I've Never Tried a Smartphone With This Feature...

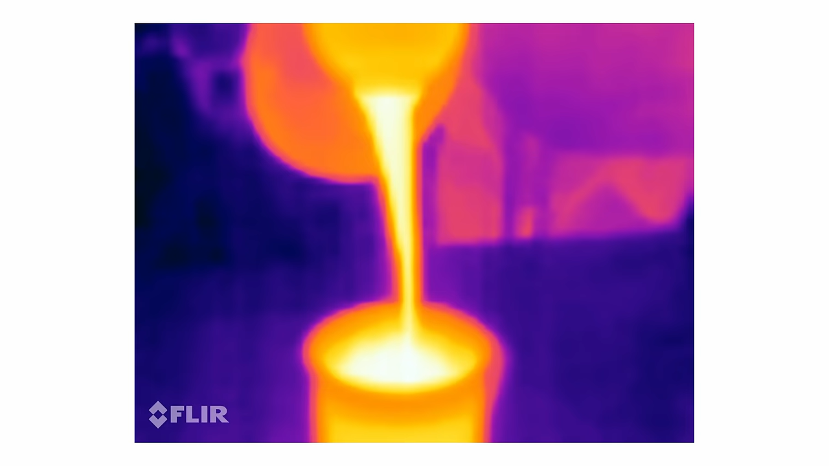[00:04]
you can see my hand comparatively on that scale, look at that, 80 degrees, almost 80 degrees Celsius, what a cool image.
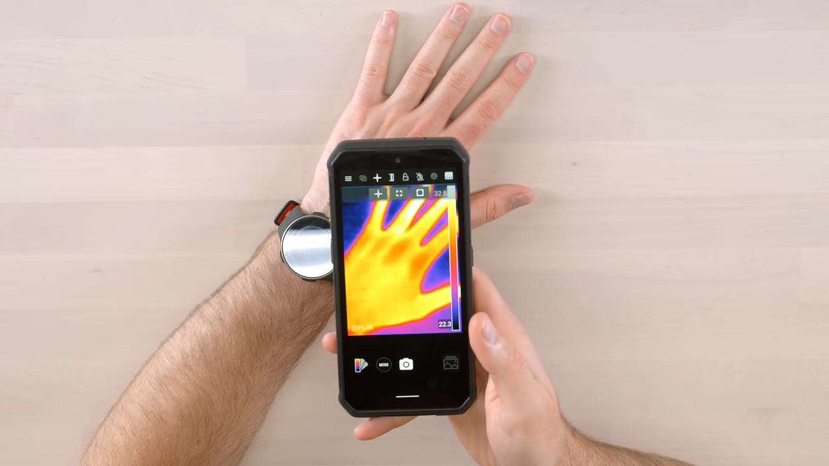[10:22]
temperature going up, 32 degrees on my hand, 32 and a half, whereas the table is more like 22,
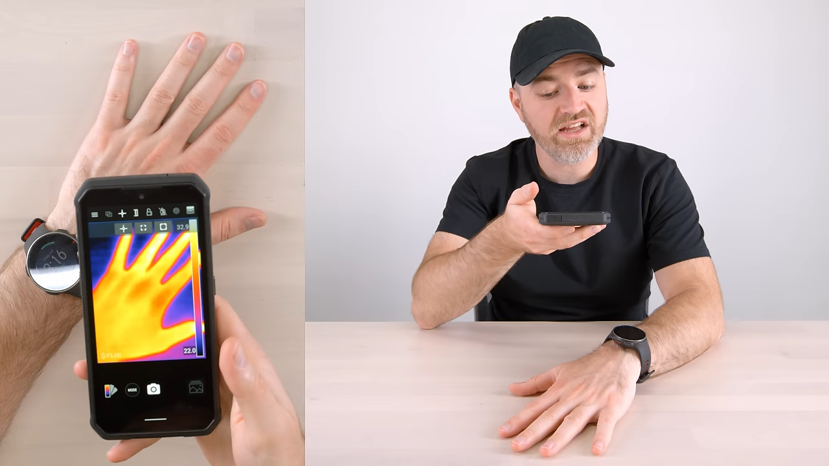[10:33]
these, of course, these numbers in Celsius, wow, now, Kirk, oh, you can see my handprint still, how long does it remain?
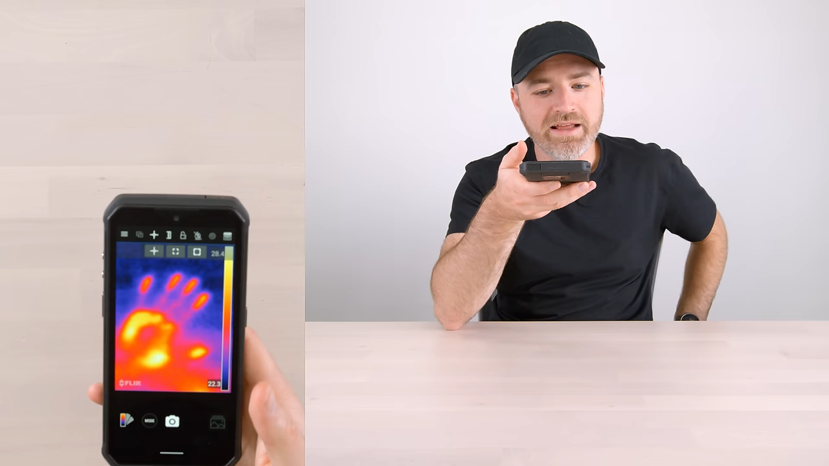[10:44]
This is too cool, look at that, still hot right there, cooling down, cooling down, slowly, the heat actually sits there, the handprint is kind of vanishing a little bit now, now, Kirk also boiled some water,
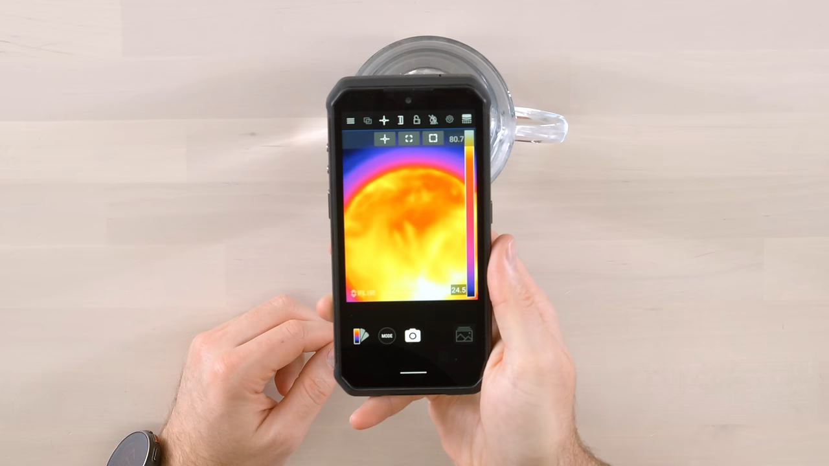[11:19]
look at that, 80 degrees, almost 80 degrees Celsius, what a cool image, so this is just a quick demonstration of the capabilities, having a thermal camera on there,
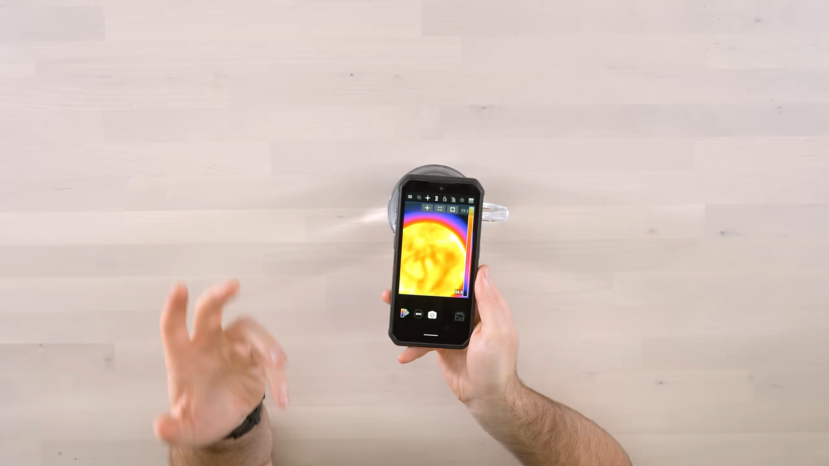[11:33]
you can imagine the scenarios in which this might be useful, obviously, there's the example of hunting for a gas leak,
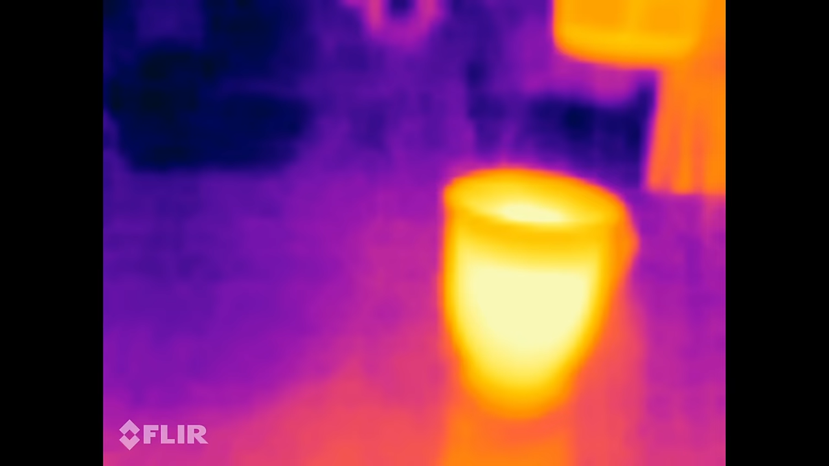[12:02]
a thermal recording with the help of Kirk here, and here we go, hot lava, whoa,
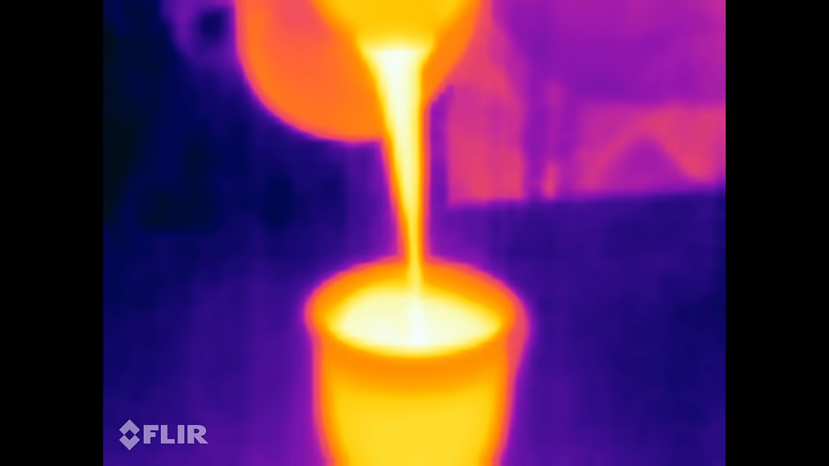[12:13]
so that's about 75 degrees at the moment,
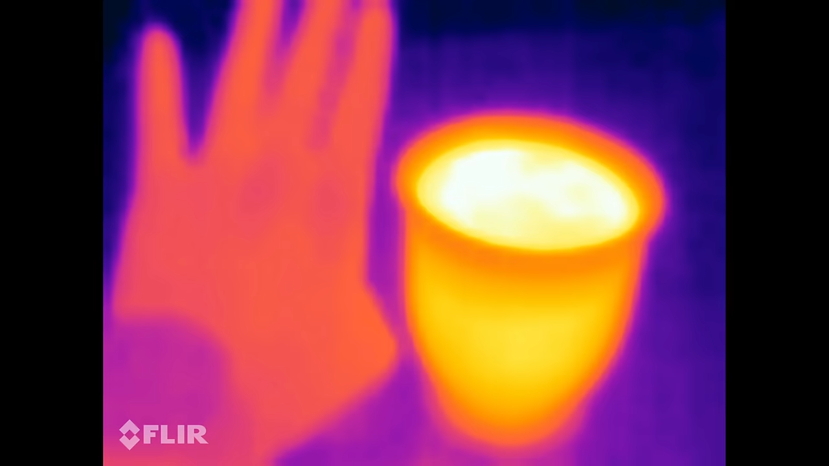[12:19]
you can see my hand comparatively on that scale, it's quite a bit cooler than that, very interesting stuff, and then the residual on the table as well, so yeah, it works,